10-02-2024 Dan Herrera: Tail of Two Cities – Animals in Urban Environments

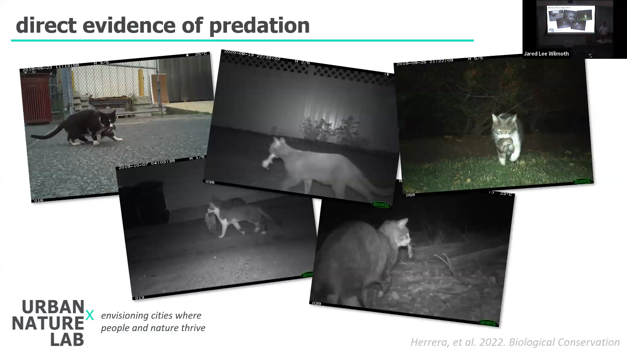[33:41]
because this allows a record of who was predating what where and when so total there were 97 predation events that we recorded 77% of them were from cats